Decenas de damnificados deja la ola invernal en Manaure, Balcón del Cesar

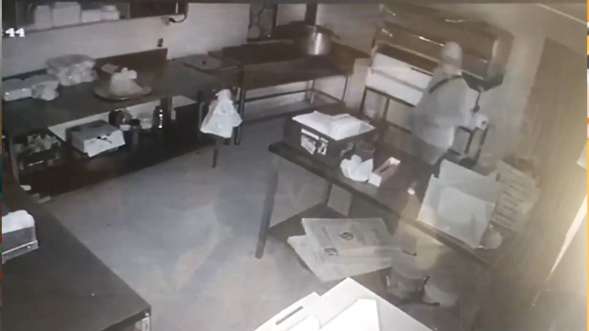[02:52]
deja su bicicleta a las afueras, ingresa, toma lo que al parecer son los dos celulares,
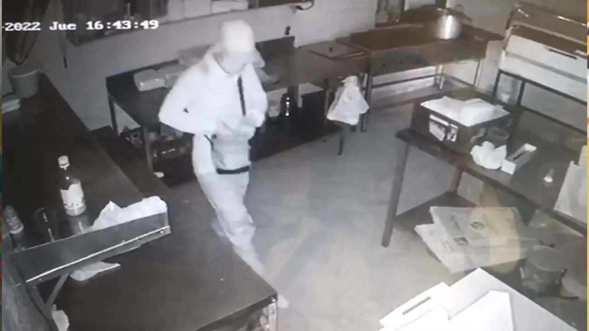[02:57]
como dice el dueño, que fue lo que hurtó a esta persona, y luego sale como si nada.